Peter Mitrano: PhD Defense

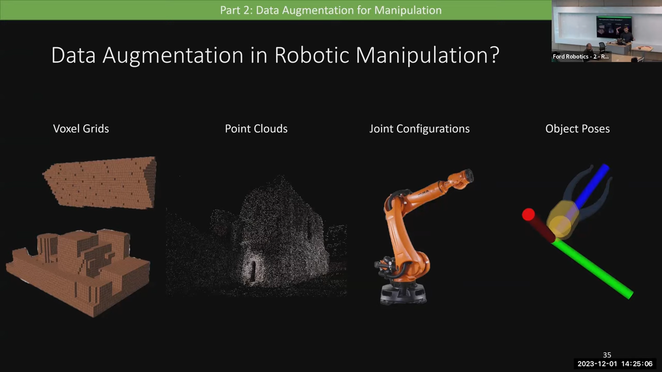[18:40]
So in this work, we're going to be augmenting trajectories of geometric state and action data. And that's going to mean things like oxal grids, point clouds, joint configurations, or object posts. For learning the MDE, this means a state action state transition, so a pair of two states, which include a point cloud representation of the rope, which is those two red lines. We have the rope, the robot joint configuration, and all the robot geometry, and the box grids that represents the environment. So that's the type of data that we need to augment. But in what space are we going to be augmenting them?